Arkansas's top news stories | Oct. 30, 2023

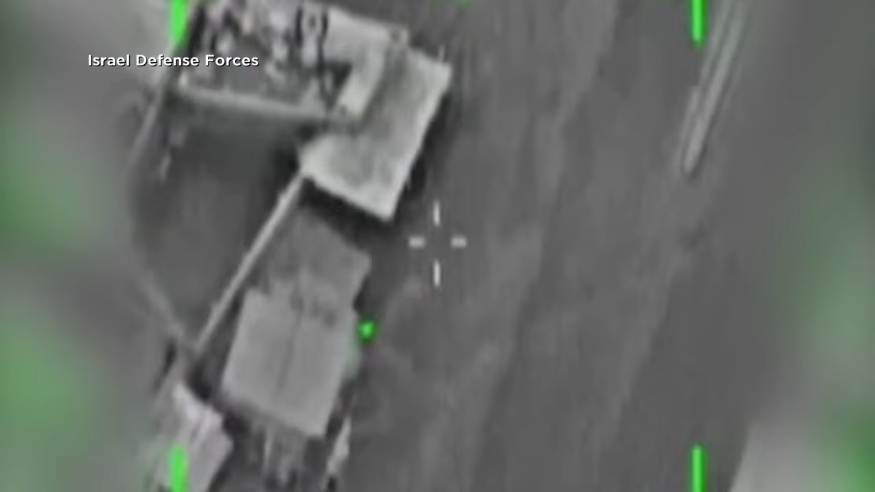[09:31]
Israel's military says troops destroyed anti-tank missile launchers and killed four prominent Hamas operatives.